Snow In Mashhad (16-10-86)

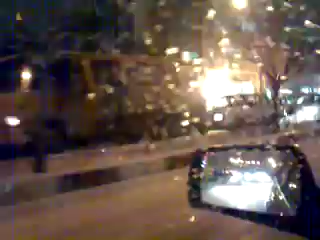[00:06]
و این ترافیک رو میبینید بر اثر بسته شدن پل سدرزی به روی هاشمیه هست
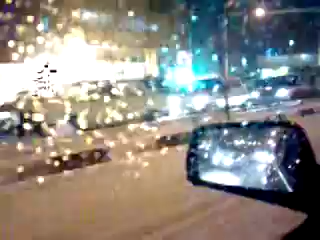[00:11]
و این هم وضعیت خیابونه که میبینید با باقی این تفاصیل ما مجبوریم بریم بیرون و